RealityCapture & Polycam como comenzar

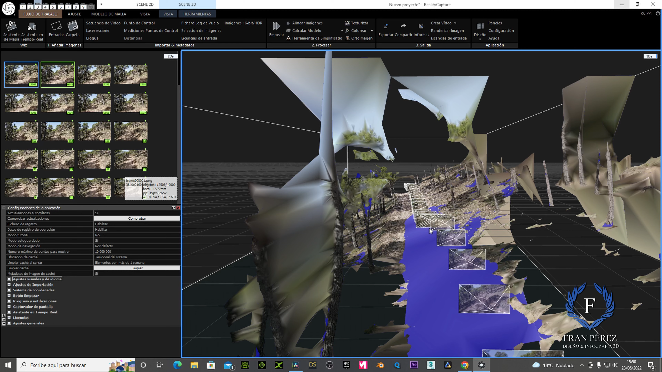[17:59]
Pero como yo os decía, siempre las sombras y las altas luces, mira lo que ocurre. Esto azul
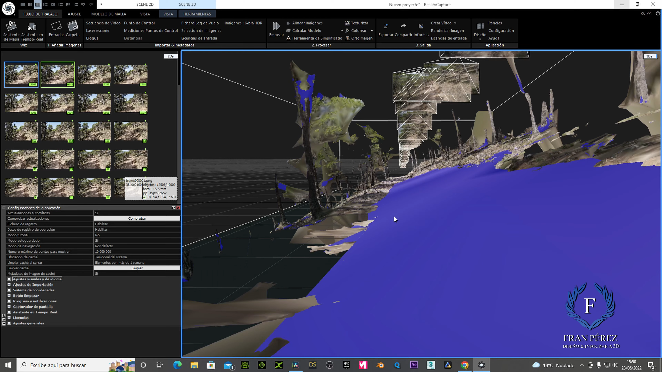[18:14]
no lo define muy bien, sin embargo esta parte, ¿lo veis? Esta parte sí está bien definida.
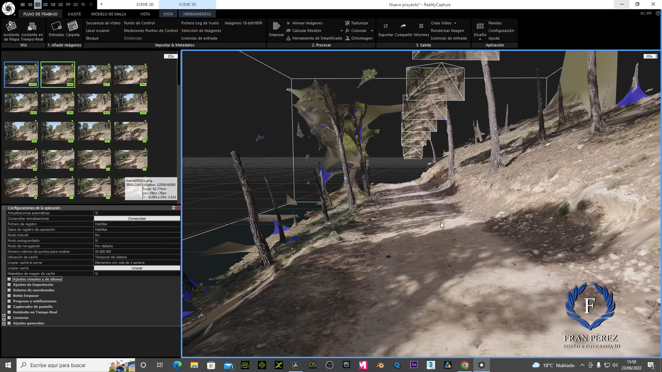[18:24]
Esta parte sí está bien, la podemos trabajar.
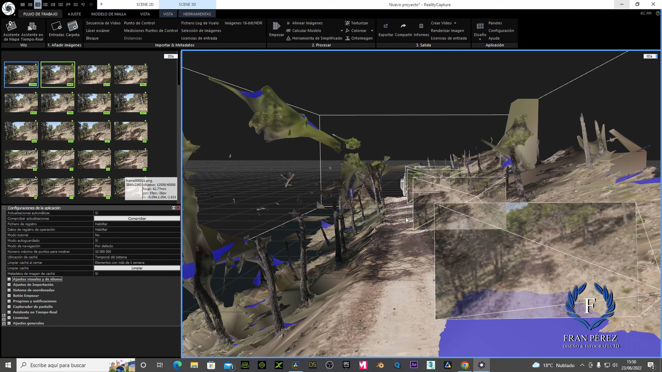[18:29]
Esta parte no.
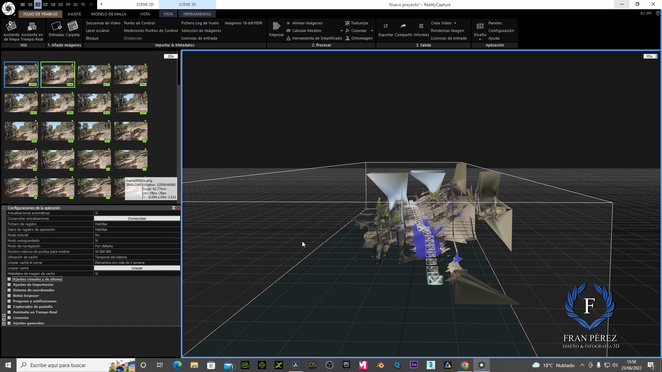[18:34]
Podemos girarlo, ¿veis? Pero esta parte sí está bien.
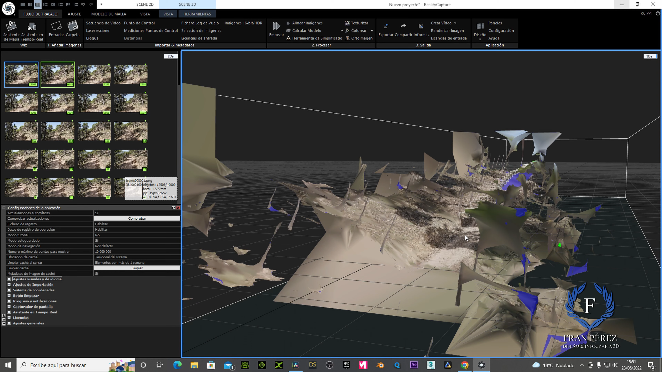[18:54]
Incluso el día, la hora no era tampoco la adecuada con la iluminación. Vemos que está muy quemada la imagen del vídeo ha salido un poco quemada.
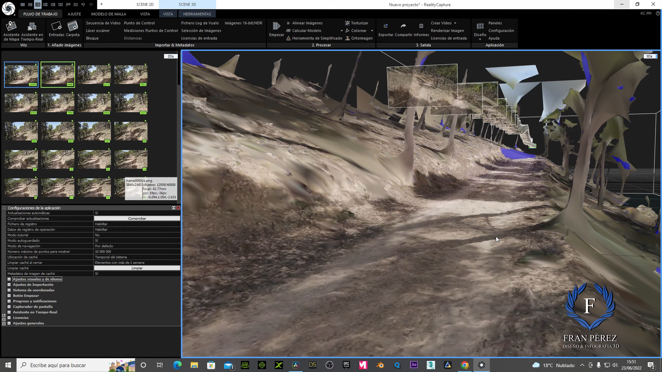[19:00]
Vamos a probar hacerlo con otro vídeo que tengo de una hora también,
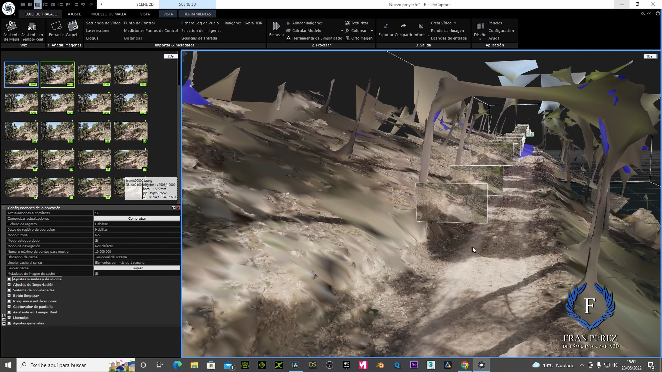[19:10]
para que veamos que la hora de que hagamos la filmación es importante, por la hora solar,
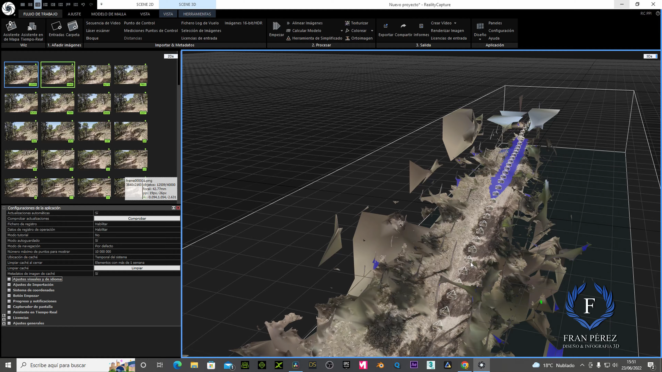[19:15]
la hora de la luz que tengamos, es muy, muy, muy importante, ¿vale? También podemos ahora coger y limpiar esta escena, limpiar y quitar todo lo que no nos haga falta para dejar la escena limpia, ¿vale?
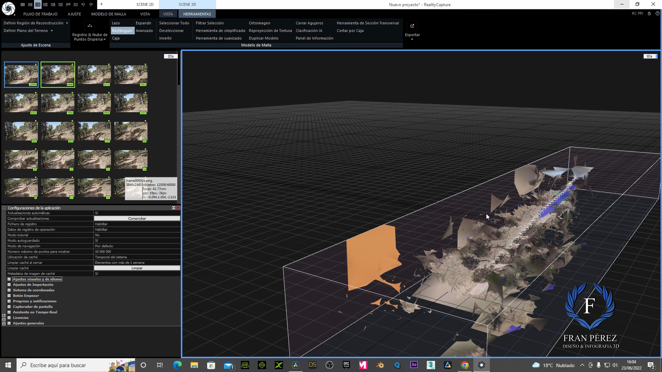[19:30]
Bien, una vez que ya tenemos nuestro modelo, vamos a irnos a herramientas, rectángulo o lazo, vamos a quitarle cosas que no nos hacen falta en nuestro modelo, para que vamos a exportar una malla que no nos interesa tener. Vámonos a rectángulo, en herramientas, rectángulo, vamos a limpiar esto, todo esto, vamos a darle ahí, perfecto. Damos filtrar selección, ahora va a hacer un filtrado.
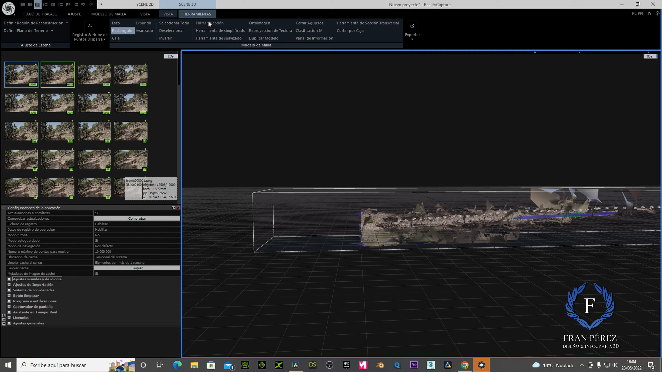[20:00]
Perfecto. Vámonos ahora a irnos aquí.
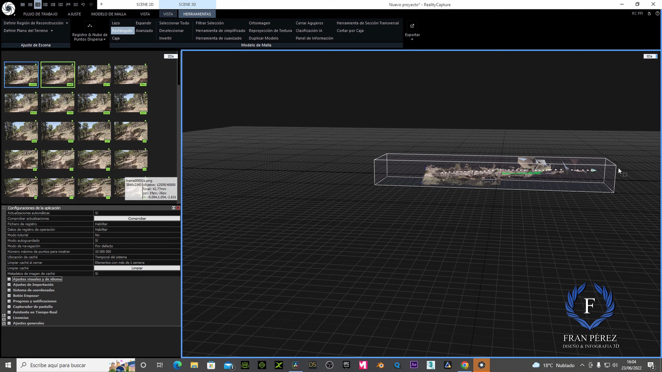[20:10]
Vamos a darle también un filtrado. Vamos a quitar todo esto.
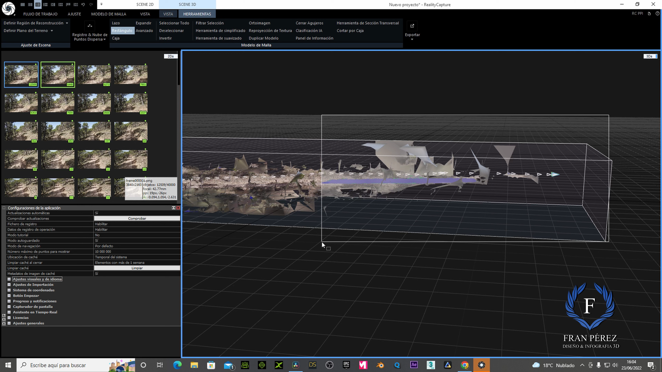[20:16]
Filtrar selección. Esperamos a quitarlo.
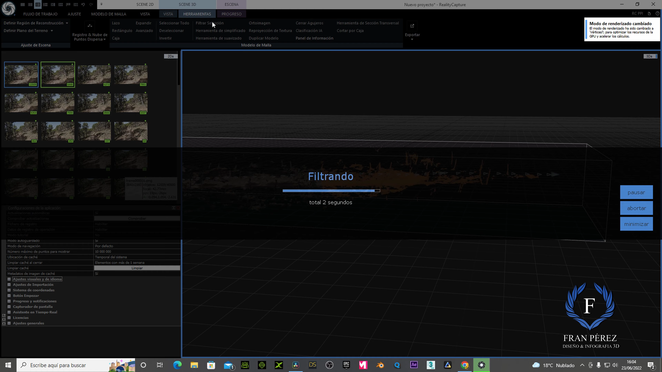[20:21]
Ahí está, perfecto.
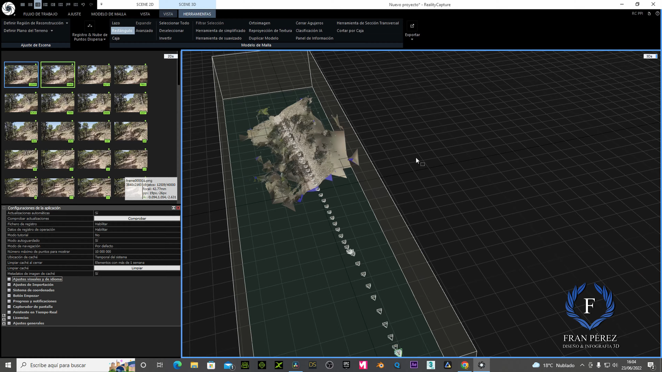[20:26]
Vamos ahora a quitar todo esto.
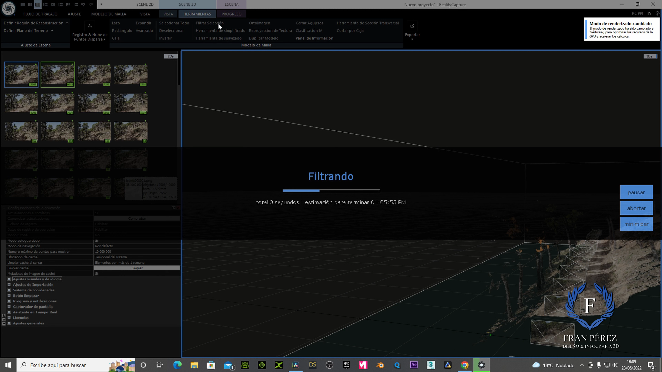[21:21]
Esto también. Vamos a quitarlo. Vamos a seleccionarlo mejor. Filtrar selección. Ahí está, perfecto. Este lo vamos a quitar.
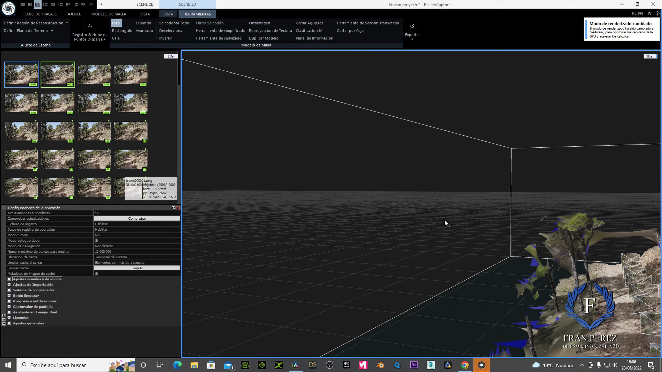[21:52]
Perfecto. Podemos ir quitando todas las imperfecciones
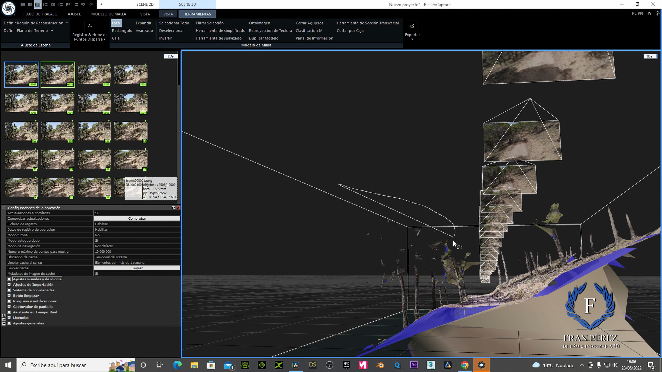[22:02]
que no queremos que estén en nuestro modelo, para así quitarle carga poligonal y también que el programa nos dé los datos
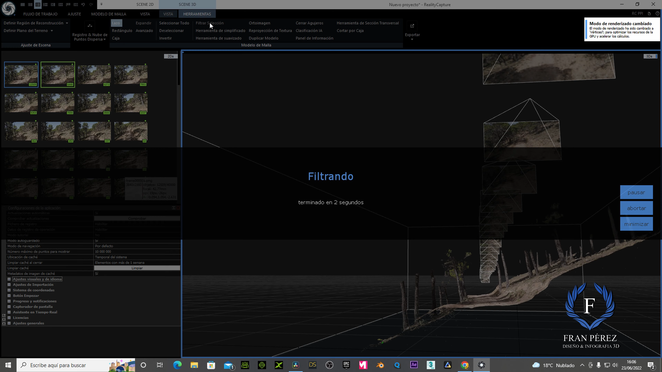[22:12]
exactos de lo que queremos exportar y nos dé el precio justo, ¿vale?
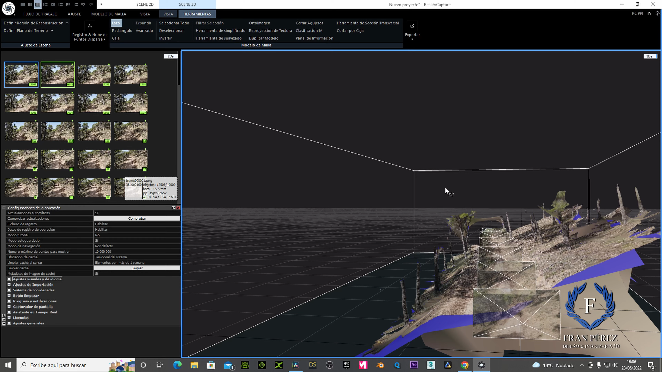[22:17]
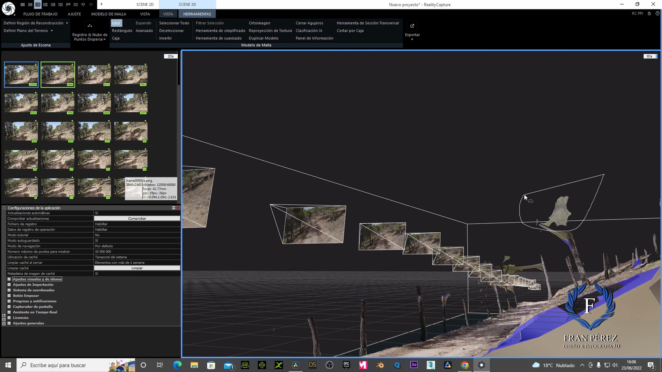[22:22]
Vamos a filtrar selección.
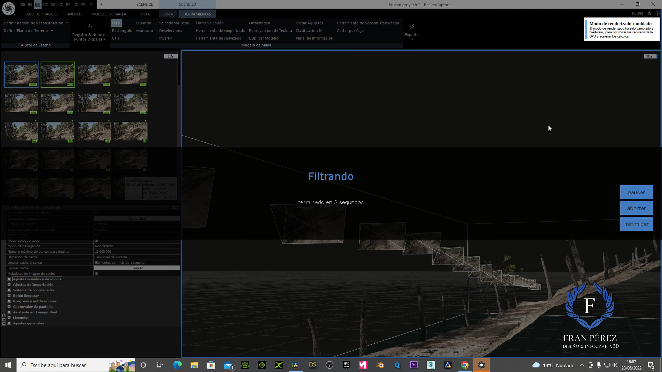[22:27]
Perfecto. Vamos a quitar esto también.
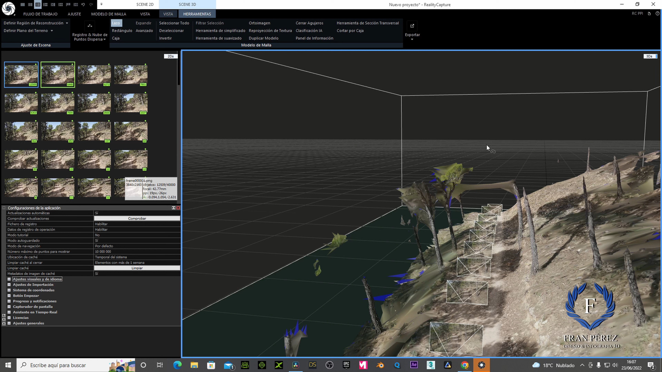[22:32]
Los árboles los podíamos quitar todos, porque realmente nosotros los árboles vamos ahora, luego colocaremos los árboles en un Real Engine,
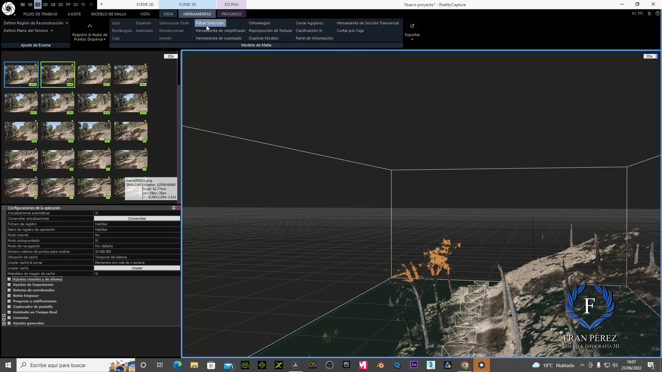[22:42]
vamos a colocar los árboles que nos hagan falta realmente, de verdad.
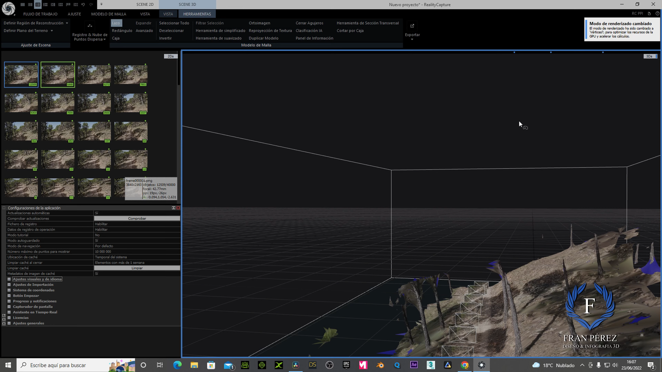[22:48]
Pero ya veis el tiempo de ahorro que hemos tenido para crear un sendero.